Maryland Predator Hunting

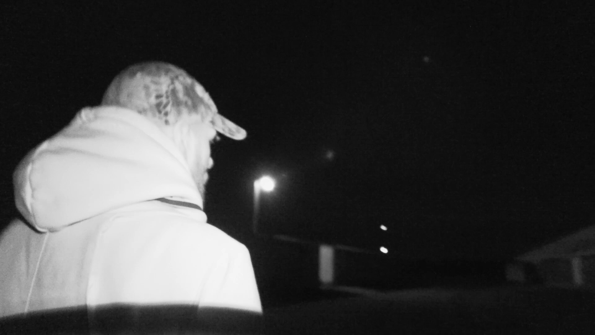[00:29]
Yeah, so these are all chicken houses. There's like anywhere between, I don't know, 25 and 50,000 chickens in each one.
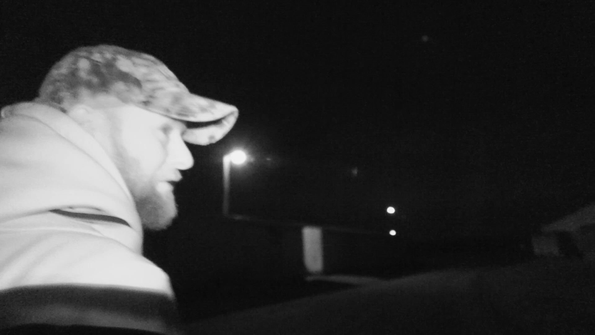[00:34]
That means red fox. Oh yeah.
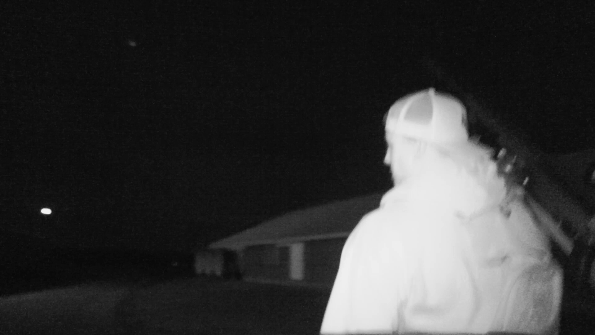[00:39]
There's a dead pile back here that's, you know, they take all the dead chickens out every day. Have I called this stand with you before?
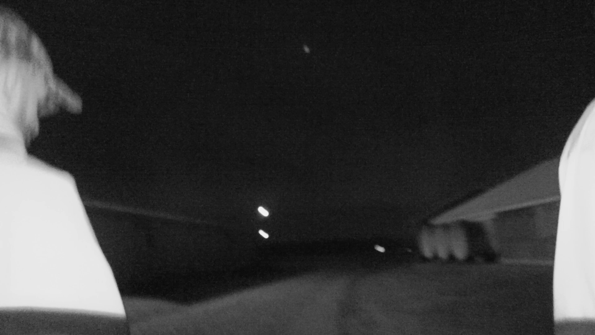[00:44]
I don't think you've ever been here, man. To this one? Not to this one.